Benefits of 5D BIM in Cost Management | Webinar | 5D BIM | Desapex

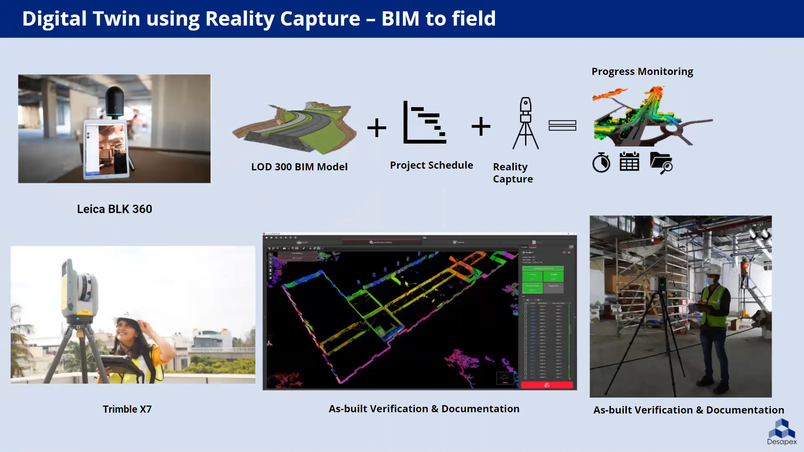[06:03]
we build as-built models by using laser scanning technology that the models can be used for further as-built verification and documentation, and also construction progress monitoring.